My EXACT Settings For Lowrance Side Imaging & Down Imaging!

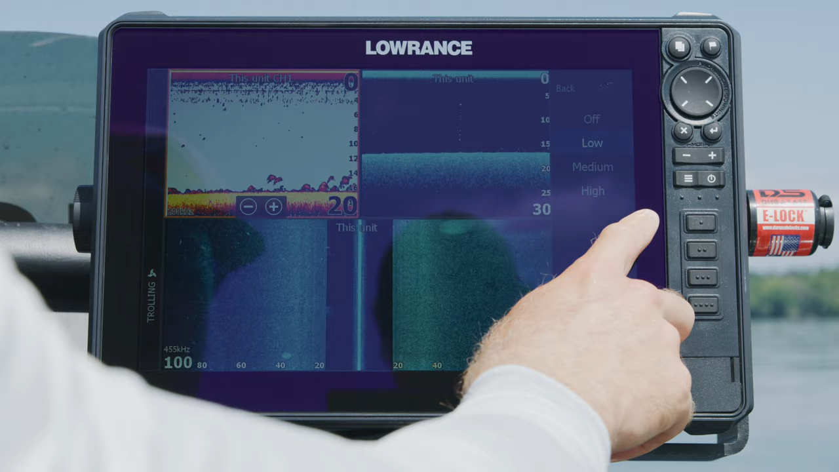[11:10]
clarity if we do it on high it doesn't really change that it does change a lot look at look at the amount of stuff that we lost
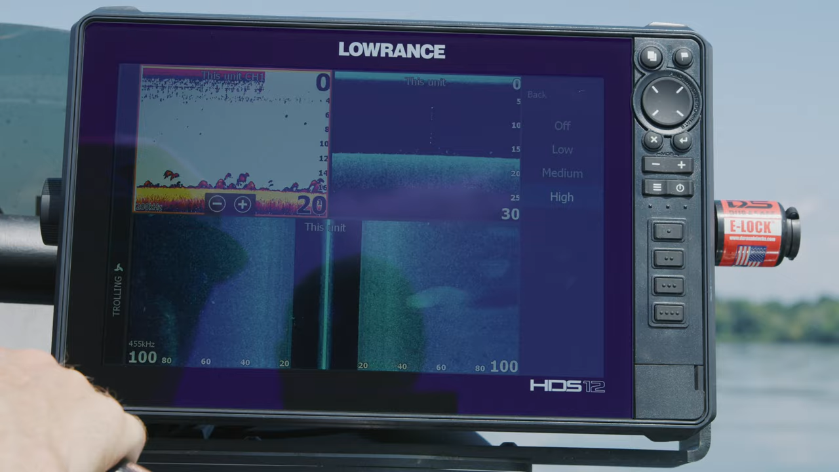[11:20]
i'm not real big fan of that so we're going to go back on low uh overall guys play around with your units i hope this gets you in a ballpark of what you're
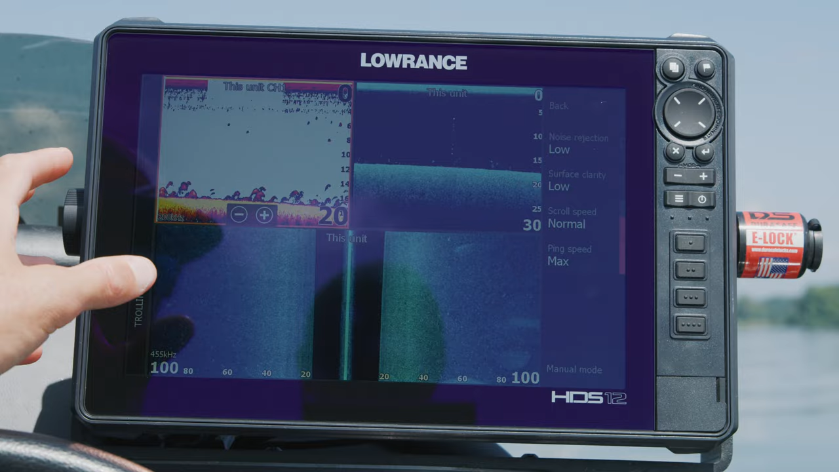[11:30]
looking at what you're seeing and how to set up your unit so when you're out on the water you know that it's working the way that it should be and you know how to adjust
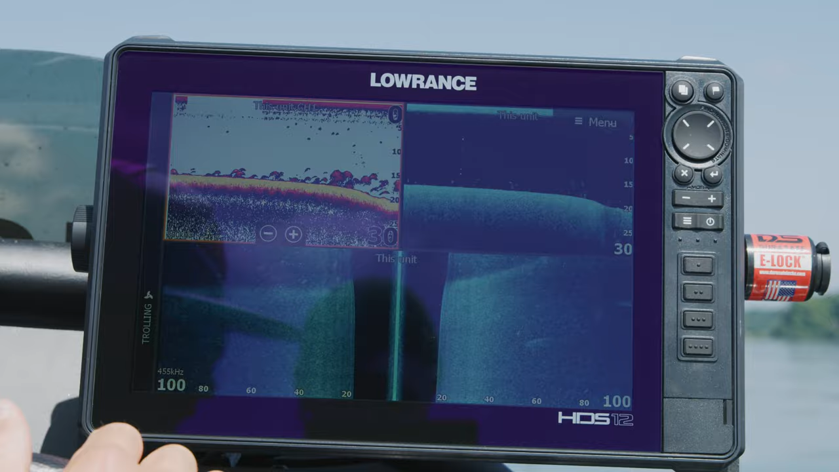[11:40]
it properly to the situations all right guys i hope you find this information useful like i said this is a ballpark setup to